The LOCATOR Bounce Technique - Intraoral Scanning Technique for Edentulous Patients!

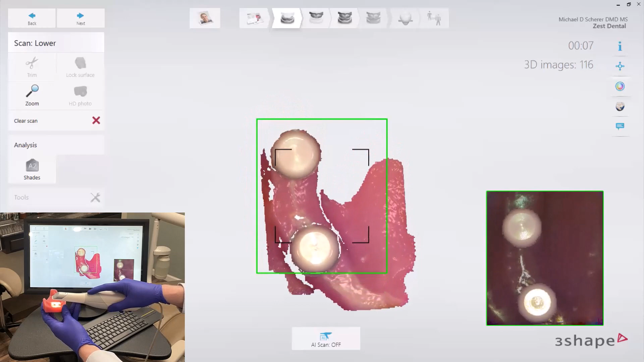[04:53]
And I'm going to slide back, staying on the edentula ridge, coming back to the posterior. Here's where the bounce occurs. If I get lost, I'm going to keep my eye on this screen right over in here.
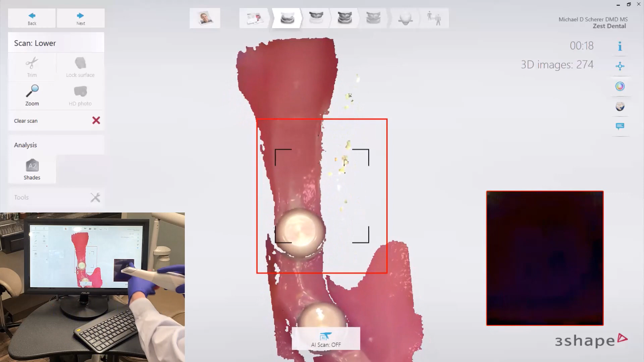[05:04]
As I'm sliding across, I'm going to bounce and bounce, picking up those soft tissues as I'm going across. Now, say the patient moves the tongue. I pull away for a second.
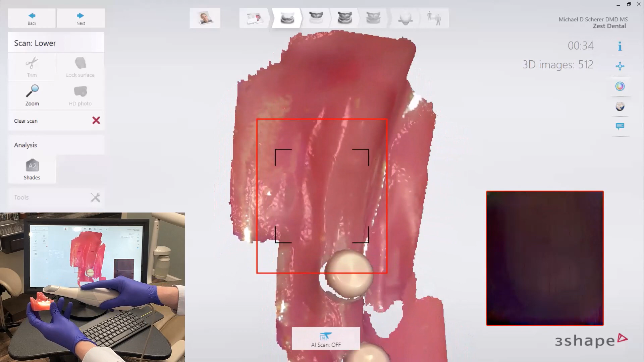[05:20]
Then I go back in, and I just get that shadow to start appearing right on top of my locator abutments, and then swing that around, hovering, bouncing back and forth, back and forth, back and forth.
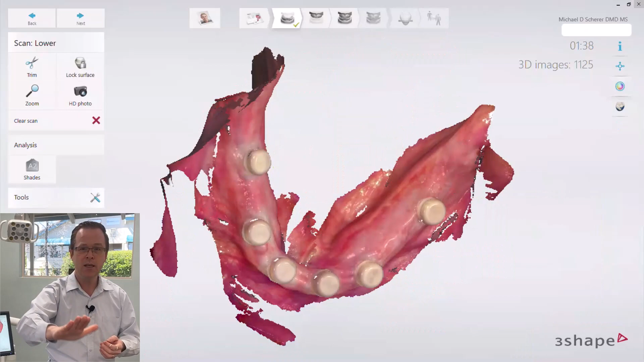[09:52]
It helps me streamline this edentulous scan as you see here in front of you. Now, moving the scanner around, I notice I've got some extraneous soft tissues and I want to pick up a little bit more details of my locator scan body.
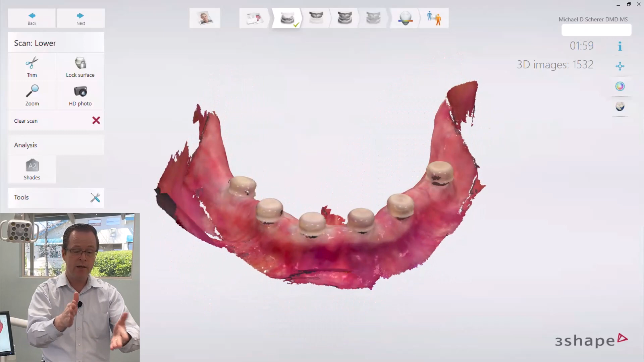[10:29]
As you see here, just a little bit of cutting away of that extraneous soft tissues. Didn't do anything else to the scan.